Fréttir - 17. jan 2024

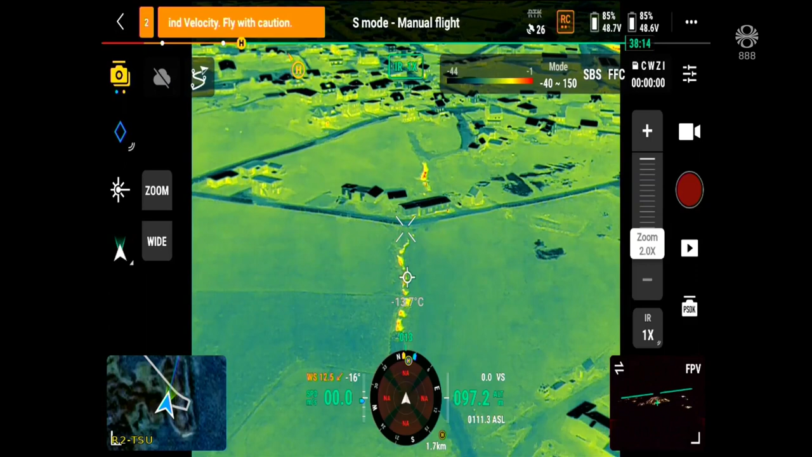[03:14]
Dróna hópur lauraglunar myndaði sprungur með hitamindavélum aðfæra nátt þriðjudags þegar hópurinn var við öryggis eftirlíti í grindavík að kanna hitaveitulagnir.
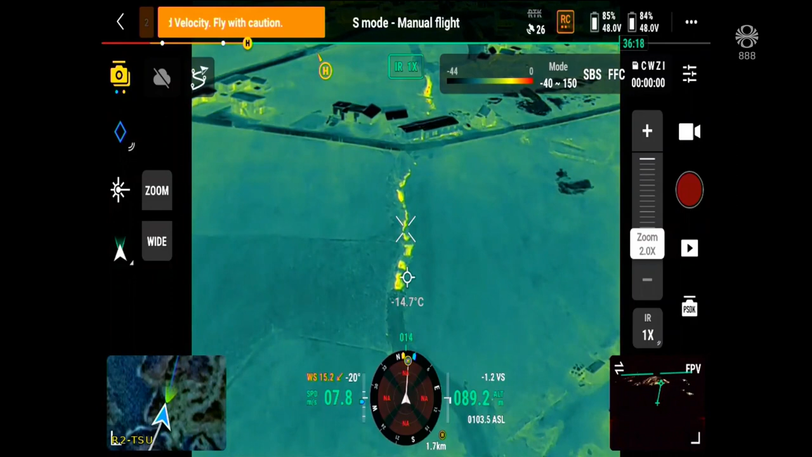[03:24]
On screen: spot -14.7°C
Glíðnun í bænum nam samtals 1,4 metra en sú glíðnun dreifist á nokkra sprungur.